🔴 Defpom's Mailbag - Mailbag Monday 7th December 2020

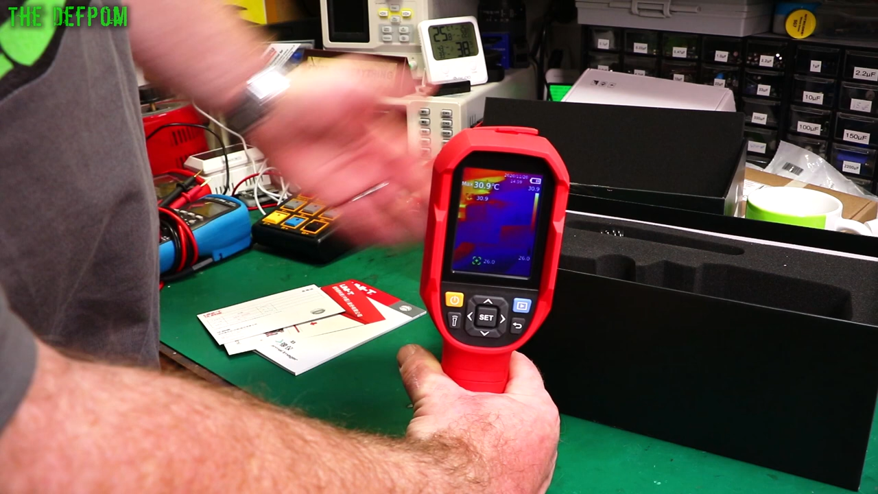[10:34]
On screen: max 30.9°C
It's not too bad really. It's pretty accurate look at that. It's got a few little pauses in there sort of doing calculations about hot spots on my hand. But that's all right. Nice. It's working. Cool. Battery's a little bit flat. I'll give it a charge up. So yeah make sure you check out the review video on this thing. I'm going to be playing with this. Doing a review video.